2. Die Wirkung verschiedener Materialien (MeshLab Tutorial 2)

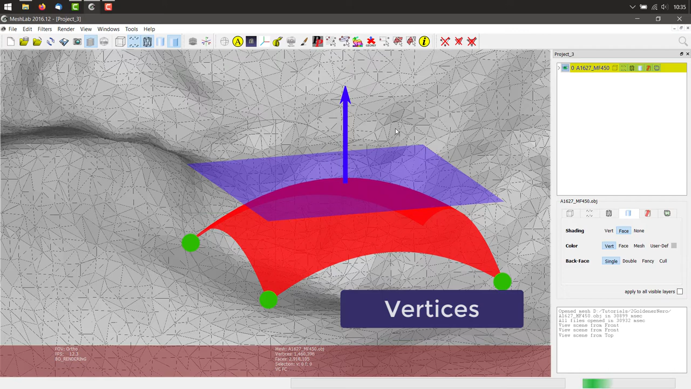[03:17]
den Vertices und Flächen, den Faces, besteht. Bevor wir das Objekt nun vergolden, wollen wir es zuerst auf eine Größe runterrechnen lassen, in der unser Rechner es gut handeln kann. Dabei kann es vorkommen, dass einzelne Faces falsch orientiert sind und beim Verkleinern Probleme bereiten können. Deswegen wollen wir sie zuerst entfernen. Unter Filters findet man, nach Kategorien sortiert, unterschiedliche Aktionen, die man auf ein Modell anwenden kann.
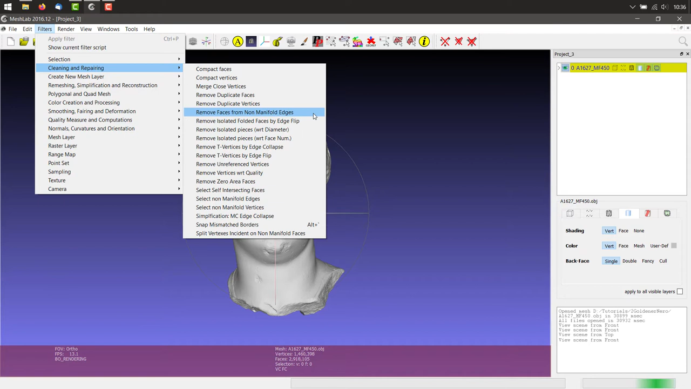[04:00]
Unter Cleaning and Repairing findet sich der Befehl Remove Faces from Non-Manifold Edges, was das Problem der falsch orientierten Faces behebt. Verweilt man mit der Maus über dem Filter, so bekommt man auch eine kleine Kurzbeschreibung. Unten im Protokoll kann man dann auch das Ergebnis des Filters sehen. In diesem Fall gab es keine Faces, die entfernt werden mussten. Nun kann man das Modell mit einem Filter verkleinern. Dieser befindet sich in der Kategorie Remashing Simplification and Reconstruction und heißt Simplification Quadratic Edge Collapse Decimation.
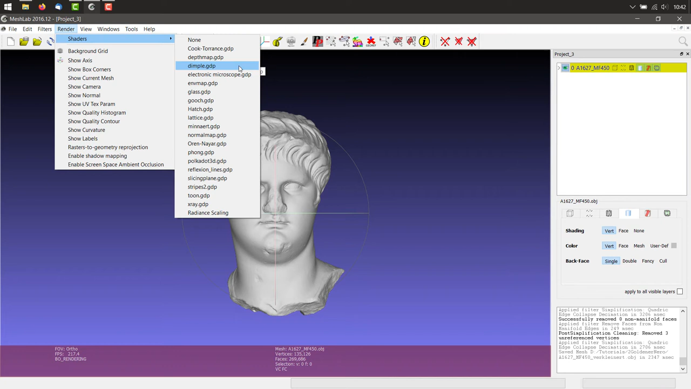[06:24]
Man kann aber auch Shader auswählen. Der Shader dimple.gdp lässt das Objekt golden erscheinen. Außerdem hat man auch hier wieder unterschiedliche Parameter, an denen man herumspielen kann. So kann man zum Beispiel die Lichtquelle verändern, was das Objekt ganz anders wirken lassen kann. Jetzt wollen wir das Objekt genauer betrachten.
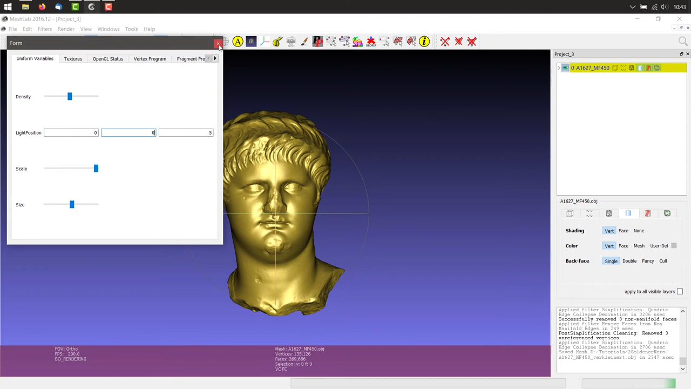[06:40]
Wie wir bereits mit 1 im Nummernfeld eine Vorderansicht bekommen haben,
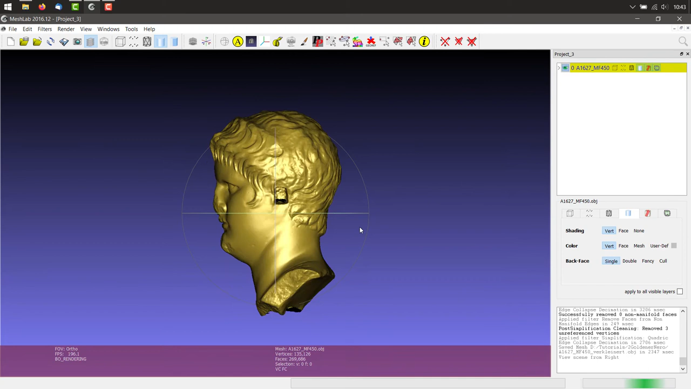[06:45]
können wir 3 für eine Seitenansicht klicken und 7 für eine Oberansicht.
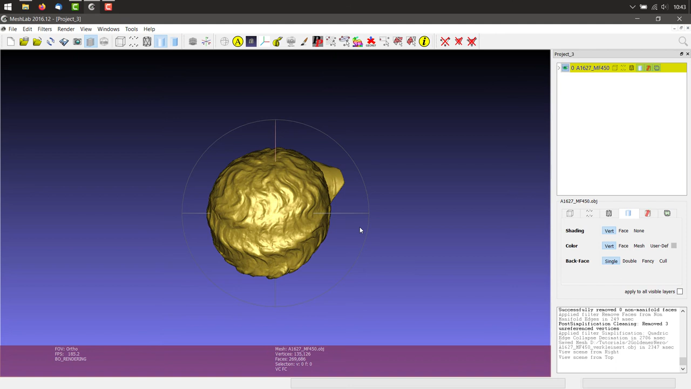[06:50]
Mit 6 kann man das Objekt schrittweise nach rechts drehen und mit 4 schrittweise nach links. Gleiches mit 8 nach oben und 2 nach unten. Mit 9 kann man das Objekt sogar diagonal drehen. Hat man kein Nummernfeld auf dem Laptop oder will eine ganz bestimmte Ecke des Objektes genauer betrachten, kann man natürlich auch die Maus zum Drehen verwenden. Man hält die linke Maustaste gedrückt und dreht mit ihr das Objekt in die gewünschte Richtung.
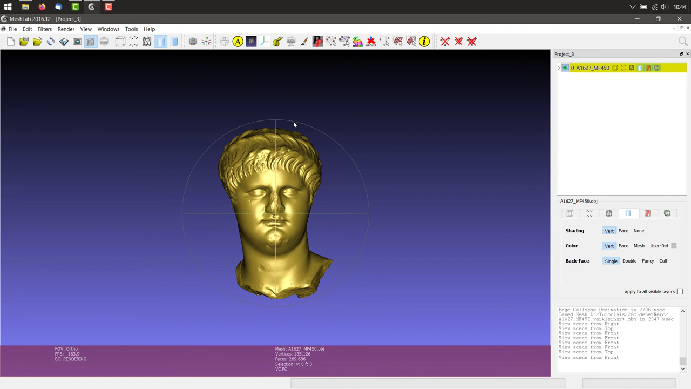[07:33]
Mit Steuerung und linker Maustaste kann man das Objekt auch im Raum bewegen und mit dem Mausrad kann man zoomen. Da die Shader nur eine Visualisierung innerhalb von MeshLab sind, kann man diesen goldenen Zustand nicht speichern. Möchte man es trotzdem außerhalb des Programms präsentieren, kann man einen Snapshot von ihm machen. Hierfür klickt man in der Tool-Leiste auf das Kamerasymbol. Als Speicherort ist standardmäßig der Ordner eingestellt, in dem das 3D-Modell sich auch befindet. Man kann den Snapshot mit einem Namen versehen und außerdem auch einstellen,
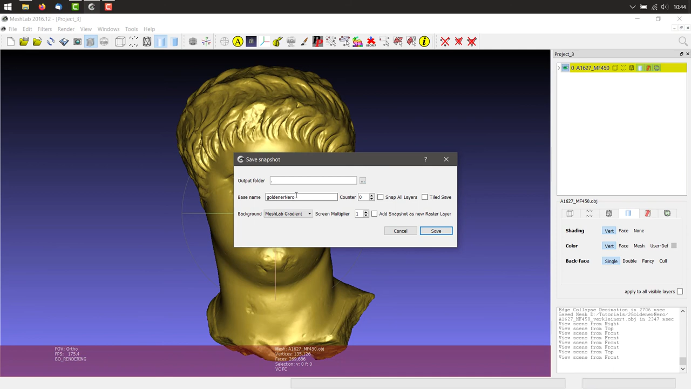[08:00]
ob als Hintergrund der MeshLab-Hintergrund oder zum Beispiel doch lieber Transparenz dienen soll. Schließlich kann man den Shader auch wieder ausschalten und so vergleichen, welche Wirkung die Vergoldung auf den Betrachter hat. Ist es noch monochrom oder schon bunt? Wie verändert das glänzende Material die Gesamtwirkung? Kann man die Einzelheiten nun besser oder schlechter erkennen? Wie verändert sich die Wirkung bei wechselndem Licht?
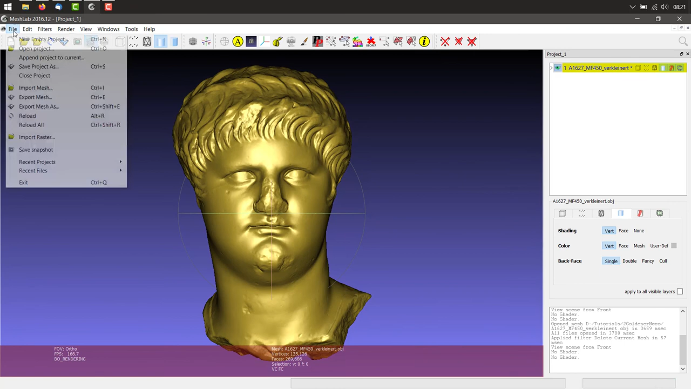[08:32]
Um das besser beurteilen zu können, können wir auch unter File, New Empty Project, ein neues Projekt öffnen,